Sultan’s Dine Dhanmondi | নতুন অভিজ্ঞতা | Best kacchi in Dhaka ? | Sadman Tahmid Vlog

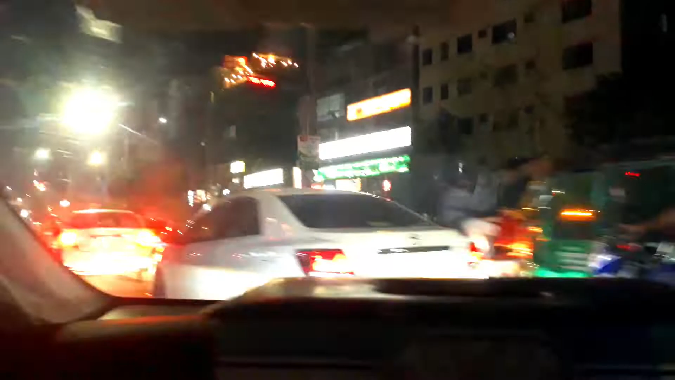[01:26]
ওই যে সুলতান সাইড, আচ্ছা আপনি ইউটার্ন নিয়া, ইউটার্ন নিয়া ওই পাশে নামা দিতে পারেন আমাদেরকে।